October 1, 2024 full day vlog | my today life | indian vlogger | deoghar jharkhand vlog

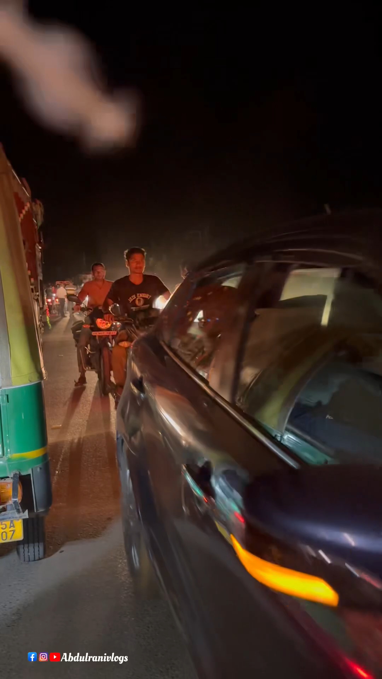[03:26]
निप्टाते रात हो गया है दोस्तों करीवन आठ बच चुका है अभी और ये देख सकते हो काफ़ी भीड़ भार लग रहा है एक दम देखने में तो चलो इसी बात पर वीडियो को आप लाइक कर देना फिर मिलते हैं आप लोगों से अगली